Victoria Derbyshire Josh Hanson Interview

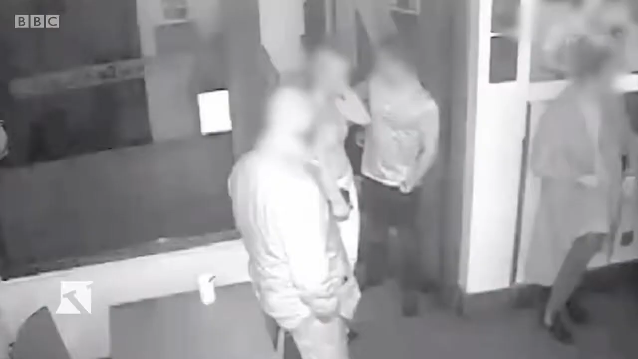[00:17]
You see Josh is in the bar with his girlfriend and with friends.
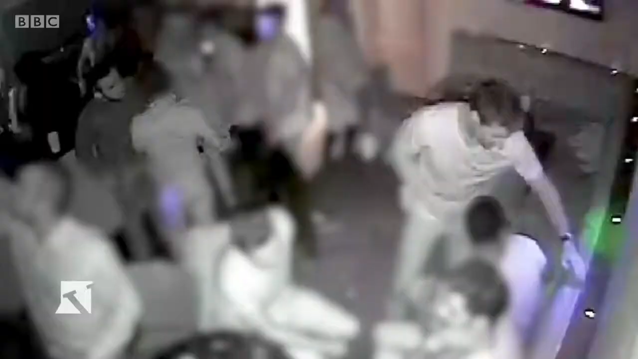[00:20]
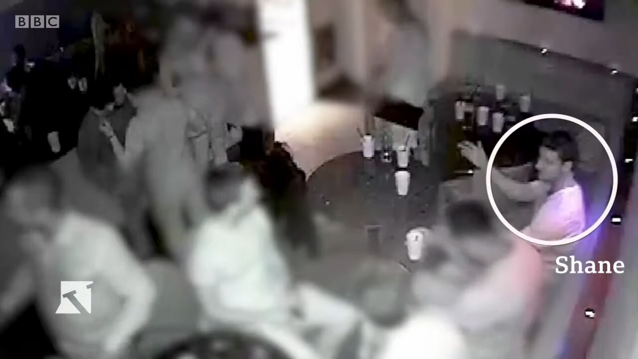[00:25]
And Shane O'Brien is with his group. Towards the end of the evening, Shane O'Brien stands up and he uses words to the effect of what's your problem?
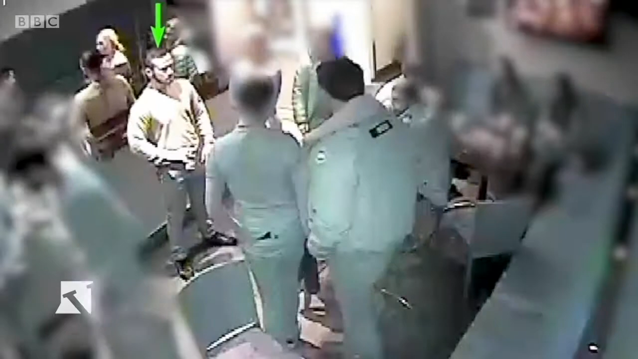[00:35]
At which point you can see Josh is really quite surprised, shocked and Shane O'Brien has reached into his pocket.
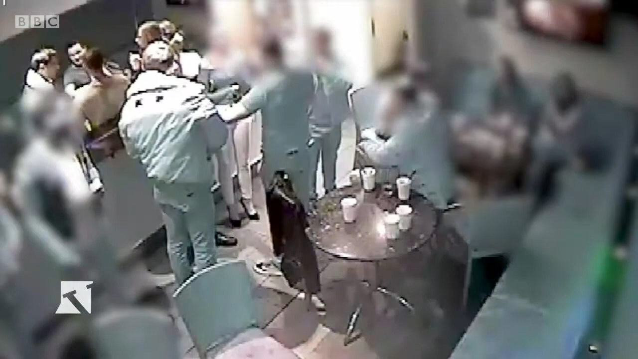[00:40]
He's taken out a Stanley knife and he's cut Josh from his ear across to his chest.
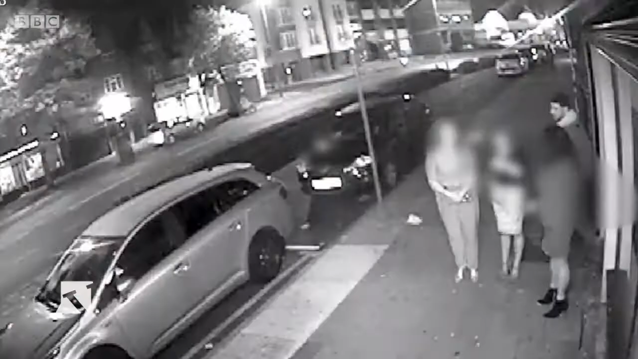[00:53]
He then turns around and calmly walks out the bar and we would see that he was drinking from beakers. We recover fingerprints.